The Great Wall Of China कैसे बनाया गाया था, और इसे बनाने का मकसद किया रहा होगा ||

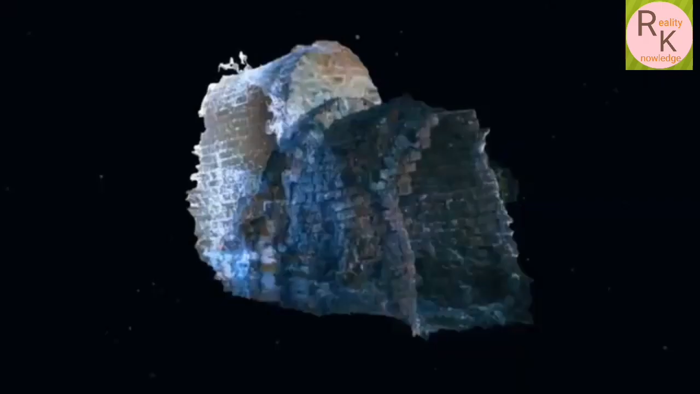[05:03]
चीन की दिवार में सोतकताव को एक ही सरंग मिली है जिसकी
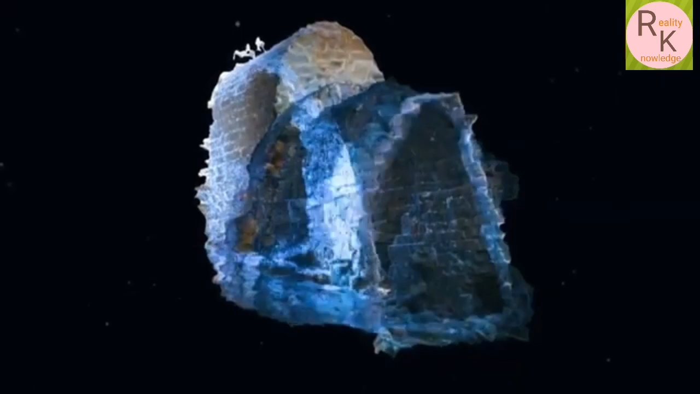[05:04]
दिवार अंदर की तरफ से टूटी